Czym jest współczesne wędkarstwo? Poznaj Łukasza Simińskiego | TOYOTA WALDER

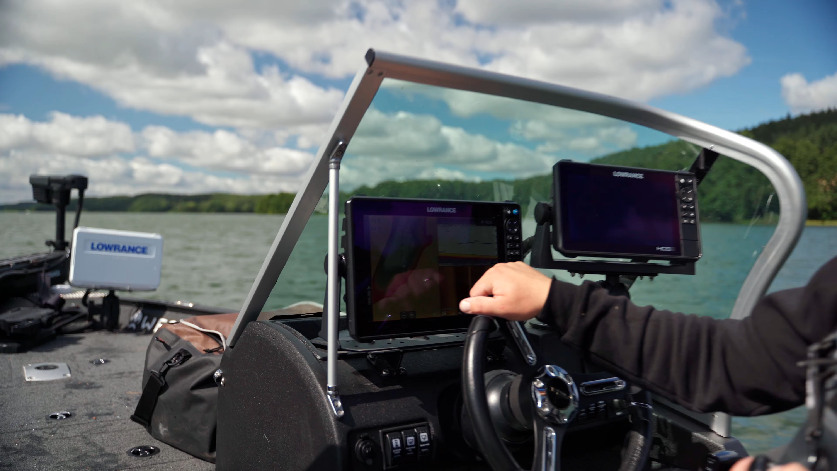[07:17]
jeżeli nie miałbym żadnych sonarów, to chociażby na podstawie mapy jestem w stanie z dużym prawdopodobieństwem wytypować miejsca, gdzie bytują ryby.
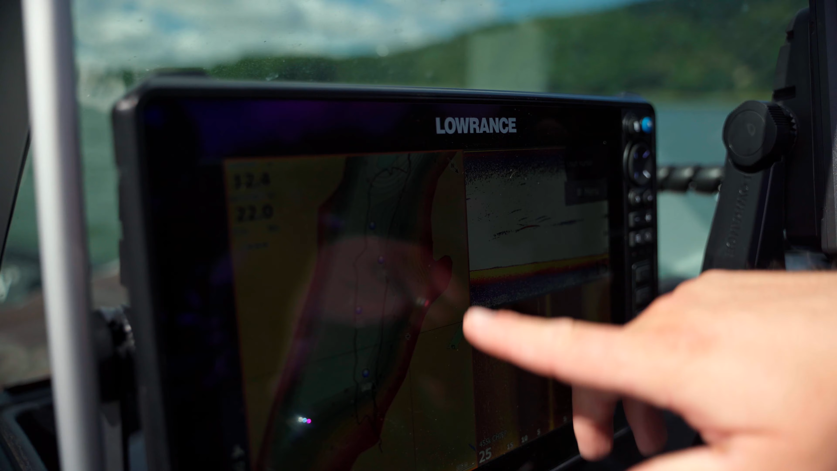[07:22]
Tutaj widzicie każde zgłębienie, wypłycenie się wody, czerwone i żółte place to są wody płytsze,
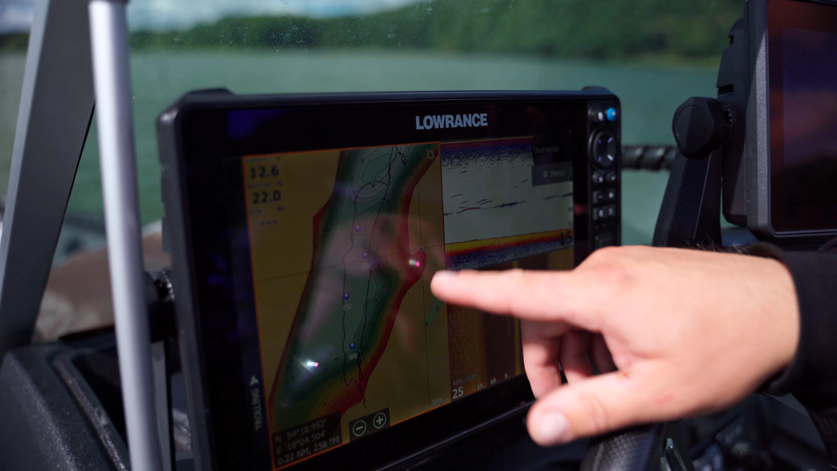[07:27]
które wychodzą do kilku metrów, a dalej mamy już głęboką wodę, która tutaj będzie schodziła i do 30 metrów nawet.